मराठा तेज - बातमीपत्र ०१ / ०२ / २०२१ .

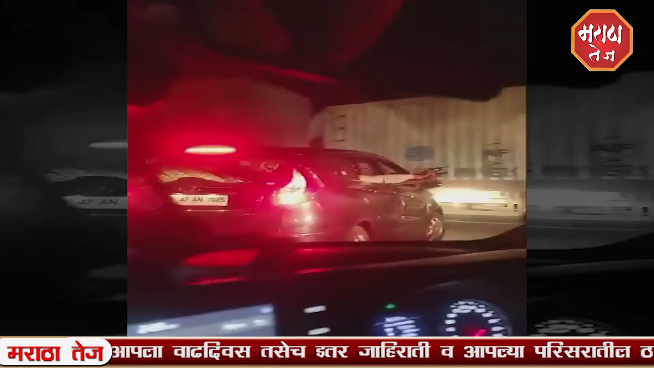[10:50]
अखेर आता या प्रकार नात खोपोली पोली स्थानात गुना दाखल करनेया ताला आहे एक्स्प्रेस बेवर पोर घाटात अणेक दा मोठा प्रमनात वहतु कोंडी हो दस्ते मात्र कारला रस्ता मोकला करून देना साथी बंदुग दाखवा तसलेचा वीडियो खाजार इमत्या चलिल्यानी शेर केला